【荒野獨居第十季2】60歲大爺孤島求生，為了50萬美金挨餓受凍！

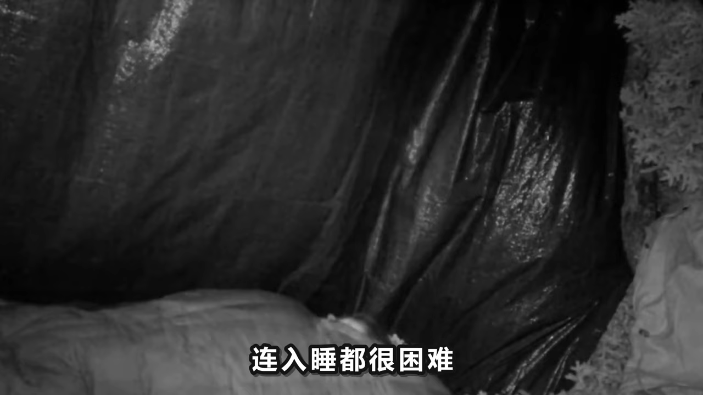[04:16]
室都很困难更何况在帐篷的两棵树中间如果树倒了他极有可能会遭殃就
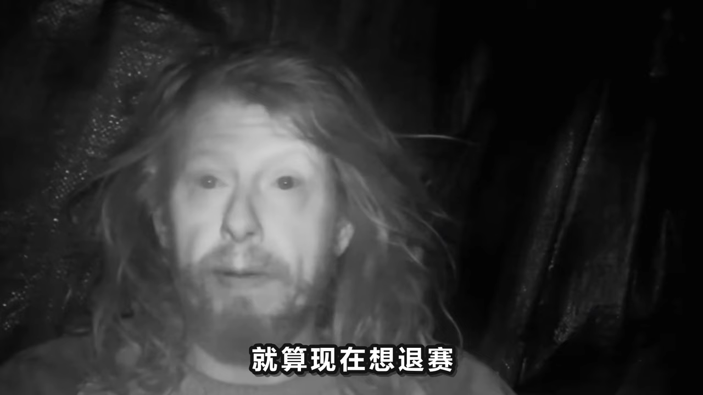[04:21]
算现在想对赛也没有人会来接他了他只能祈祷自己的运气好一点第五天乖特安全地从睡袋里钻出来今天天气还行风